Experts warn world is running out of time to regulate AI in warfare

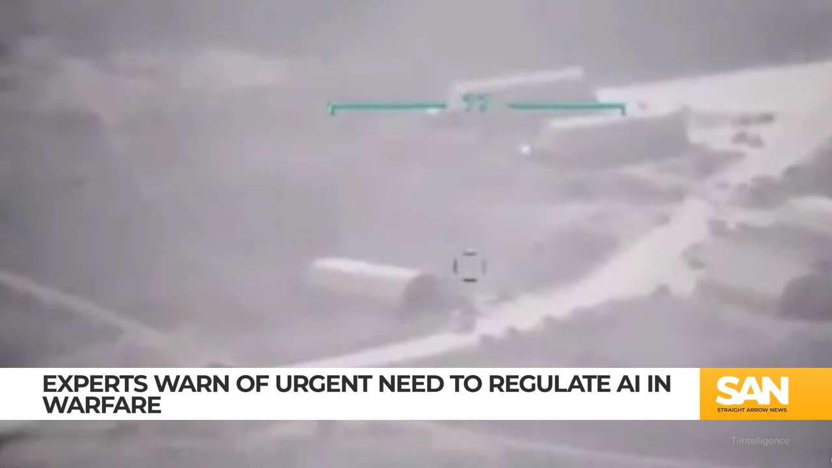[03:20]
According to a U.N. report, this strike involved multiple 15-pound Turkish-made drones, which operated without human intervention to target forces of the Libyan National Army. The U.N. found the drone was equipped with advanced autonomous targeting, capable of swarm operation, resistant to GPS and radio jamming, and included facial recognition software to identify human targets.